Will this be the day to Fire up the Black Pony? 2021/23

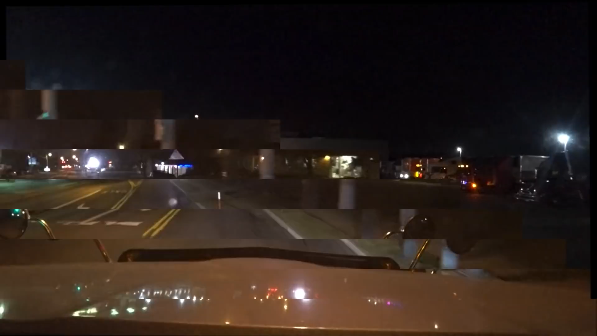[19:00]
Well, guys, we got loaded up in Americold, and we are down here in Frederick, Maryland. Look at that truck. I gotta say, that is the most
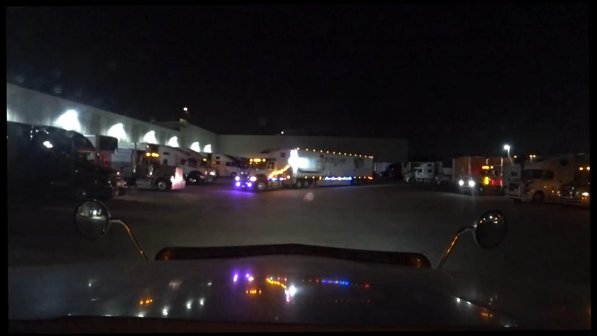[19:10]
weirdest combination of lights I think I've ever seen. No pattern to it whatsoever. It's just weird. I mean, how would the DOT know if there's a light burnt out?